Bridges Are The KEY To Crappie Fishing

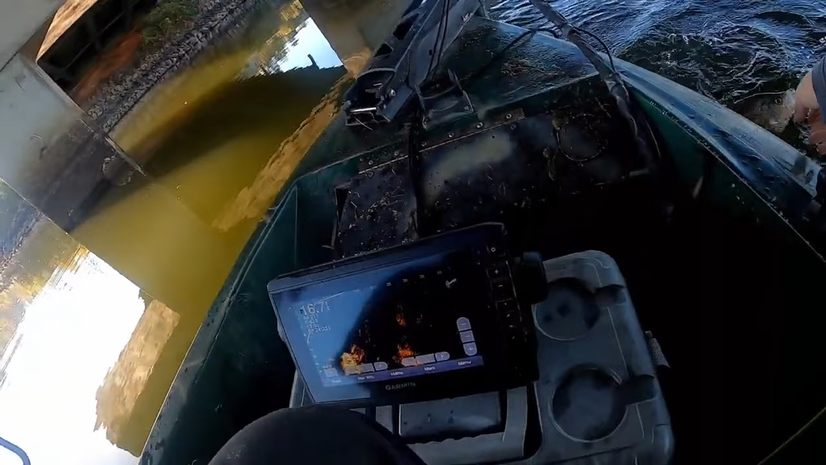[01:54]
take because some bridges can be a quarter mile long some bridges can be a half mile long and some are even shorter or longer than that so this is where your 2d sonar and your side scan is going to come in but you